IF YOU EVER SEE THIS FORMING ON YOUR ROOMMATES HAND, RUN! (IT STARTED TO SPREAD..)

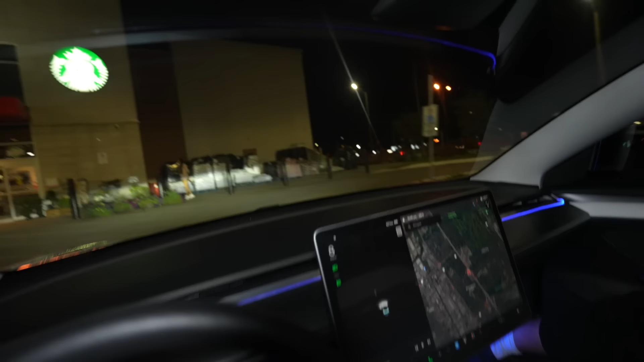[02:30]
Wait. Yo, she's right there. Yo, what the hell? Do you think she also wants ice cream? No, she's coming in the door. Wait, whoa. Oh my god.
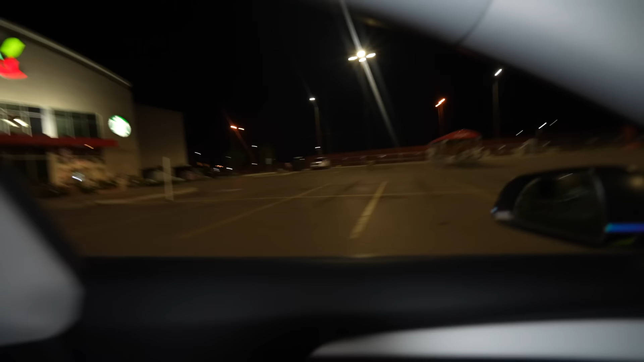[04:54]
But dude, she's right over there. Wait, why are you getting closer? But guys, she's literally right over there.